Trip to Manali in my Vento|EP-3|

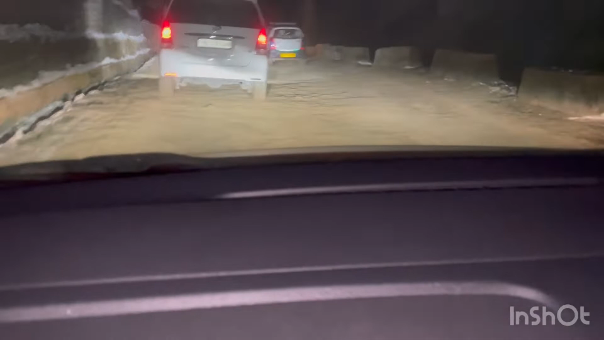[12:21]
अभी तो रास्ता थोड़ा ठीक है, अभी आगे और ख़राब होगा। यहाँ देखो तो बर्फ़ भी है, ये रही बर्फ सारी, और ब्लोअर गाड़ी का ऑन है,
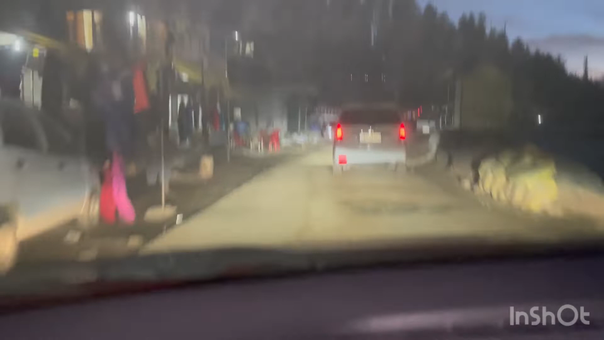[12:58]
इसका हेडलाइट का भी थ्रो अच्छा है काफ़ी, मतलब अभी तो सही काम कर रहा है,
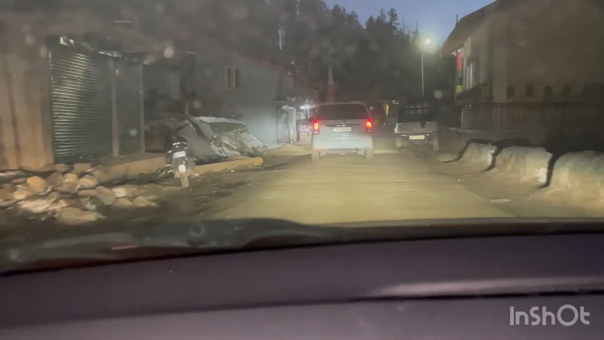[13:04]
बस ये है कि हाई बीम जब आती है तो सामने से तो फिर ये वो हो जाता है, क्योंकि इसमें जो सिस्टम आता है वो अपना भी वो कर लेता है ब्लैंक आउट,
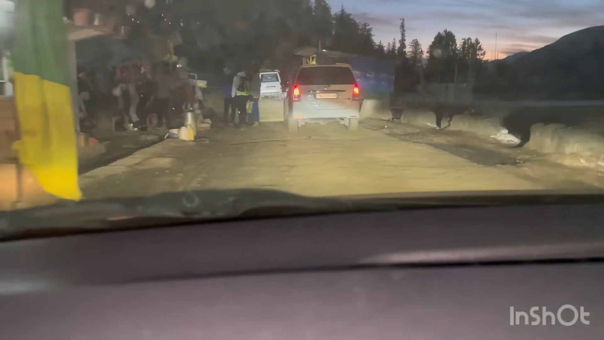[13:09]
लेकिन ऐसे सही है।
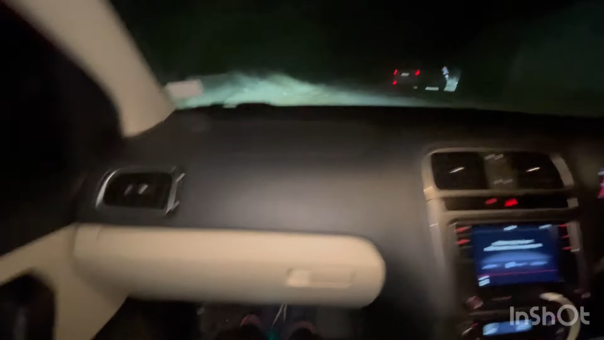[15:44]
देख लो आप, कोई आवाज़ नहीं है, कितने गंदे से गंदे रास्ते हैं। और यही ये जो कंडीशन है ना, ये कंडीशन 8 साल बाद भी रहती है, क्योंकि मेरी रैपिड में भी कभी आवाज़ नहीं आई।